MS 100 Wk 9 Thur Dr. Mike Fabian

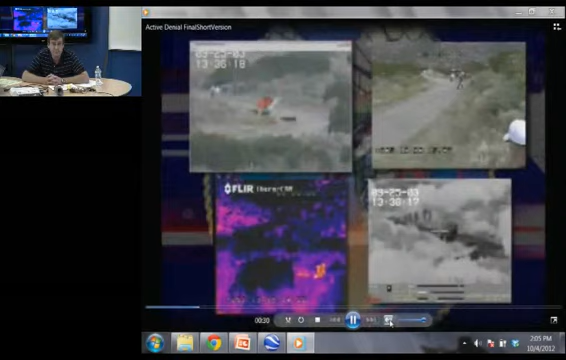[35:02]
so you'll see infrared camera views you'll see normal camera views you'll see the gunner's view with the sweep second hand
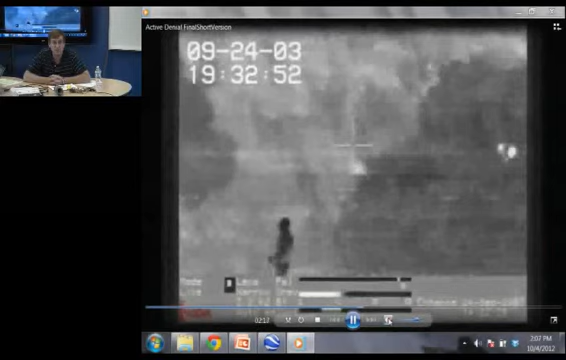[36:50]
so it fires those things uh-huh no it's like yeah look at them yeah they're actually oh you see you see that blossom at knees yep and it goes through like walls or something it does walls